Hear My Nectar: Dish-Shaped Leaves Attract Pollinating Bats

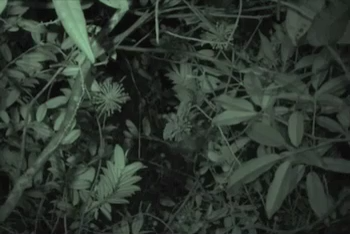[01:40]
And during that time we observed bats there, they were licking the nectar out of the nectar cups this inflorescent provides,
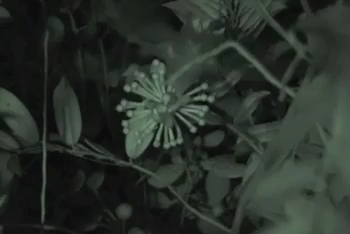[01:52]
and we spontaneously thought this must be an echo signal, and we went to the lab and measured the echoes and saw that the echo was really special and reminiscent to the echo of hollow hemispheres.
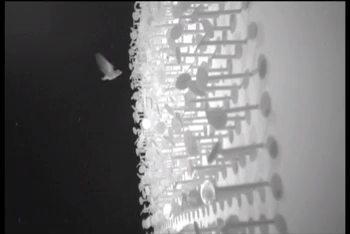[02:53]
and from time to time they could trigger a door to open and then fly into an experimental compartment. And in this experimental compartment they had to search for a feeder at an artificial foliage background.